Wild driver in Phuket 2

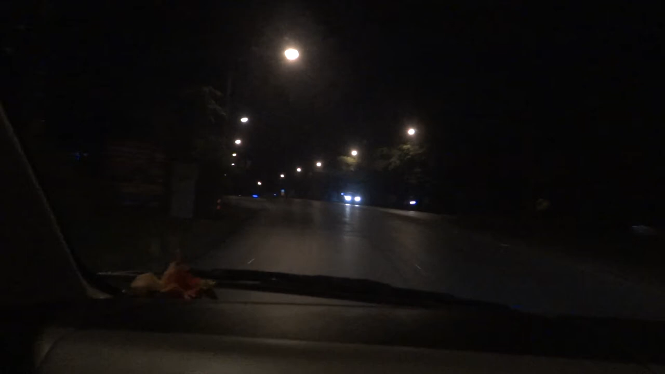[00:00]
едем из аэропорта Китай-Ван Вью. О, простите. Едем из отеля в аэропорт. Время 4 часа утра. Водитель у нас просто отличный Шумахер. Несемся просто.
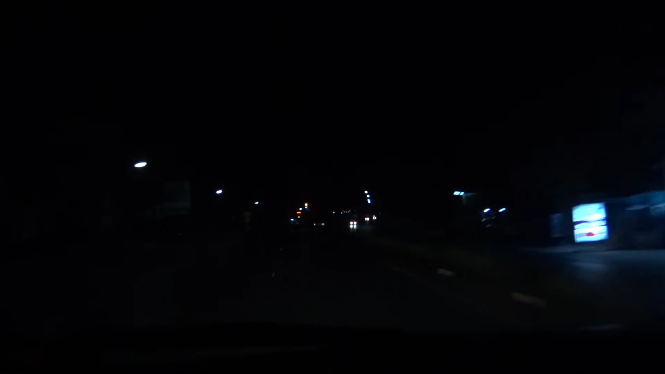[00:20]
Как указал, второй спирт. Понял, мы мчали, чтобы под эту зеленую волну успеть в встречке.